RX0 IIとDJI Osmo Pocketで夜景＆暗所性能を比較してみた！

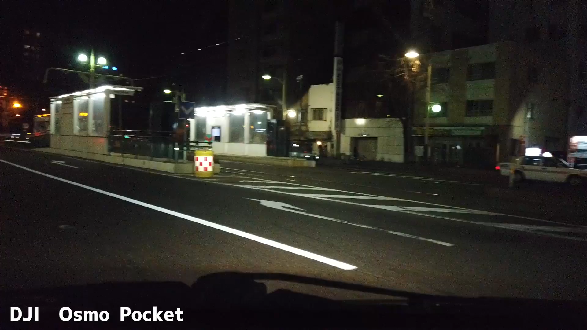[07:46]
でここからですね車での車載動画になるんですけども
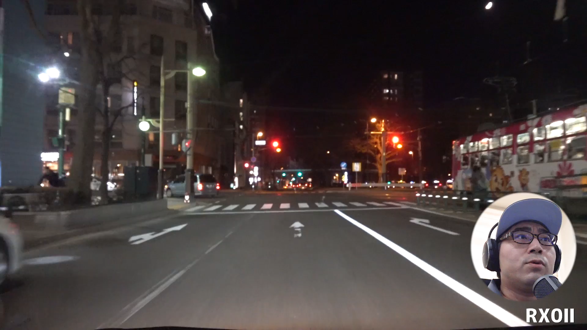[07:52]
これがRX-02ですこちらがDJIオズモポケットですねちょっとね、この辺に来ると街中ほどの明るさがなくなってきているので
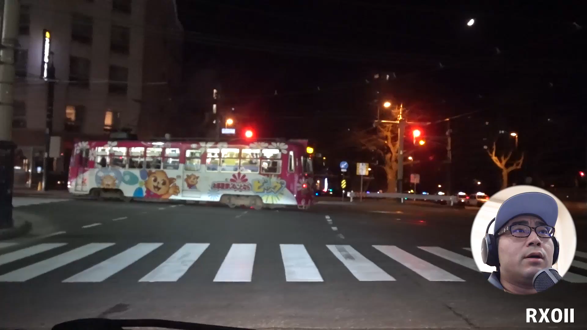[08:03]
明るさで言うと結構RX-02は買ってきているなっていう感じがしますねこの辺でも左のDJIオズモポケットの方は結構黒
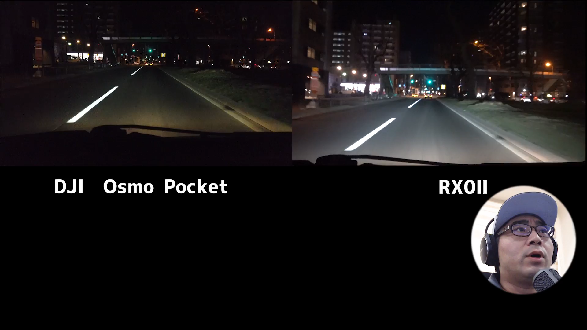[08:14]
つぶれしちゃっているところが出てきていますそれに対してRX-02は結構全体が明るく映っているというところでこの辺はやっぱりセンサーサイズの差が出ているのかなという気がしますただちょっと気になるのはピントなんですよねDJIオズモポケ
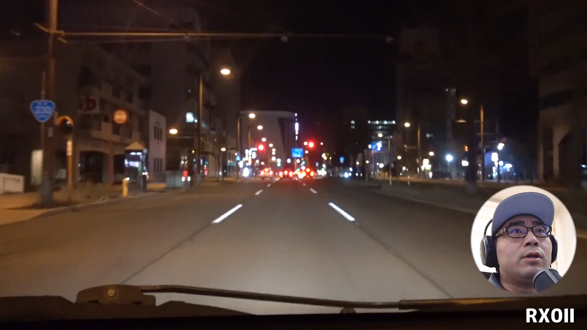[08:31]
ットは割と普通にピントがいつも合っているんですけどRX-02ねAFはいじっていない状態でオートフォーカス効かしている状
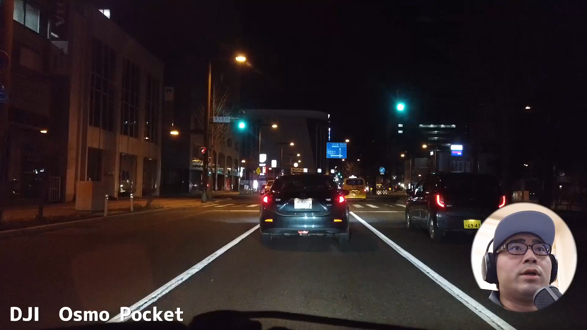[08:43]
態なんですけどなんかちょっとピントが甘い気がしますねちょっとこれは設定とかで直せるのかちょっといじってみようかなと思っていますただ今のところ